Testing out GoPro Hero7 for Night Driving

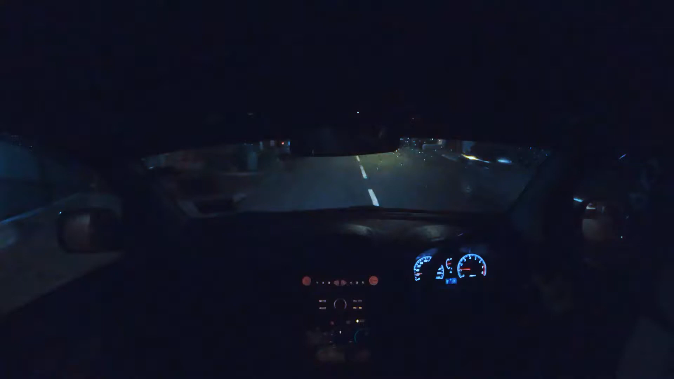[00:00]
testing for night drive. Okay, so I'm currently shooting in the GoPro Hero 7 Black. Yeah, this is my first time trying it at night. I'm gonna take it out for a spin.